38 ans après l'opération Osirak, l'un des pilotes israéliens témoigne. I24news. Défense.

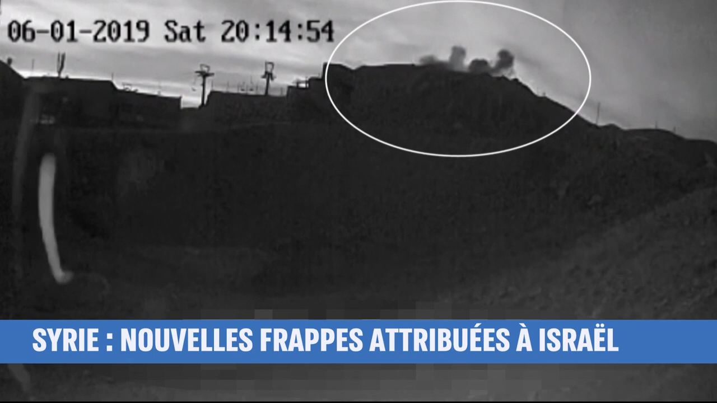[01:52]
Quelques heures plus tard, l'armée de l'air israélienne frappe des positions syriennes, tuant 10 personnes. Mais ce n'est pas tout. Dans la nuit de dimanche à lundi, un nouveau raid attribué à Israël a visé l'aéroport T4 près de Homs.